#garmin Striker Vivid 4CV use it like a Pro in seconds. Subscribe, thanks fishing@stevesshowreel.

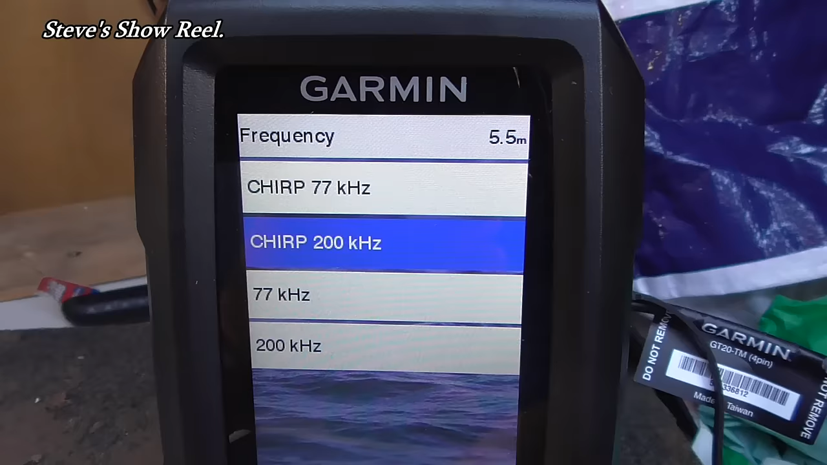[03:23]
And just go and select what you find best for you.
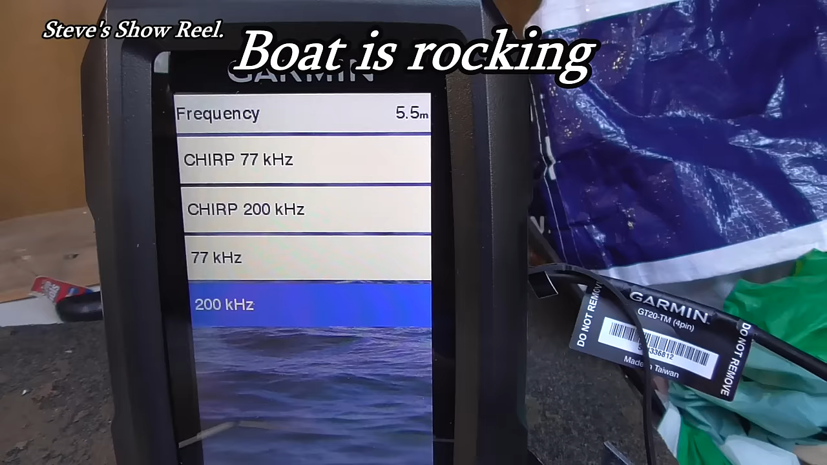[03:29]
They say the less the frequency in shallow water, the better it is.
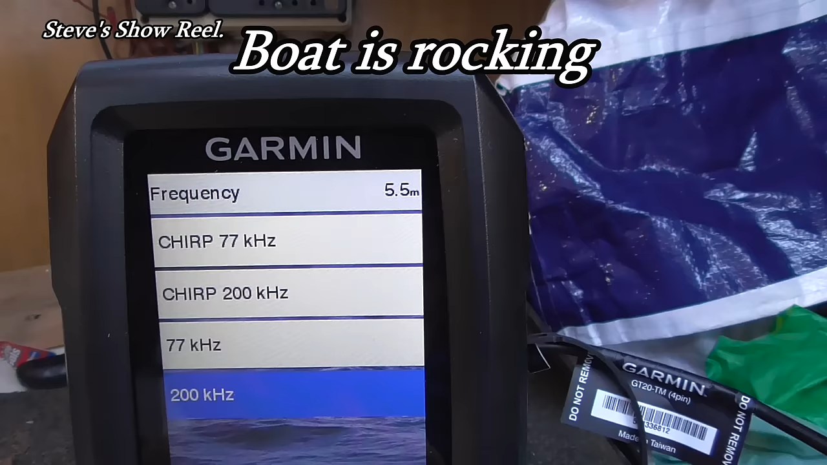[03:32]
I'm only in 5 meters, so let's see what 77 looks like.
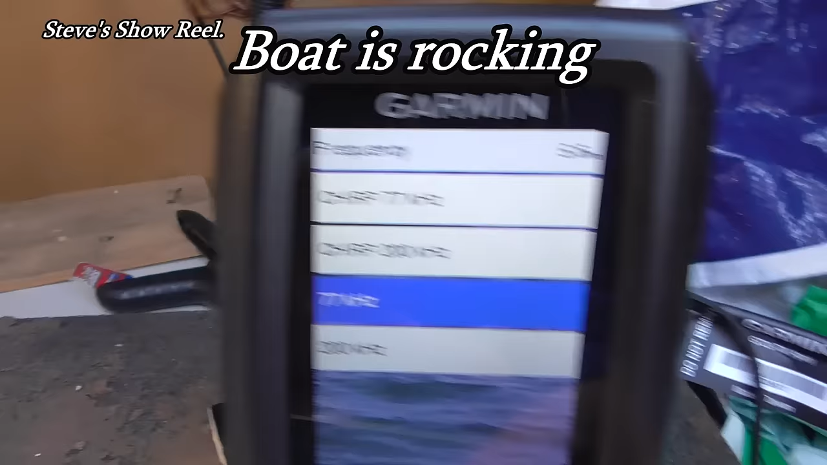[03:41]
We'll go up to chirp 77. Okay, we're going to go back.
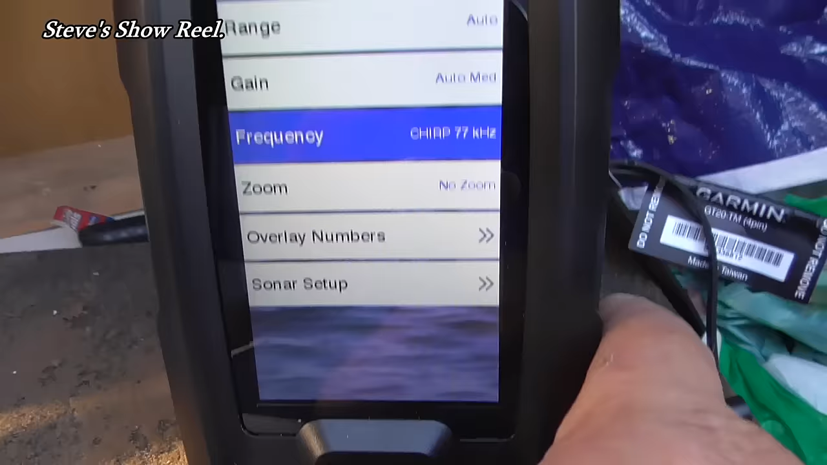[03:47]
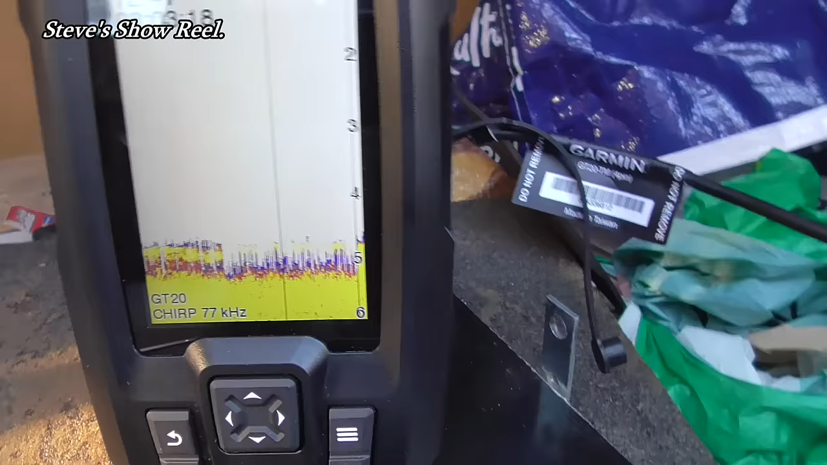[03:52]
And there, I've changed the frequency of my screen.